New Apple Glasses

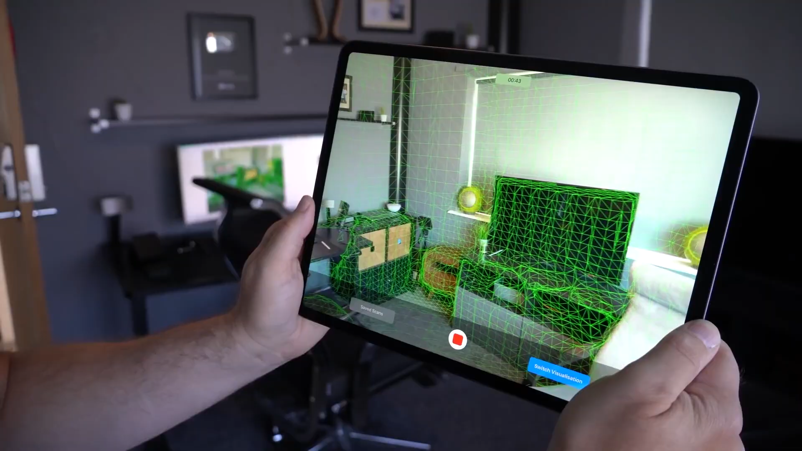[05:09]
It's an efficient way to get a much more accurate 3D representation of the scene in front of the camera, which is useful in computational photography and especially in augmented reality.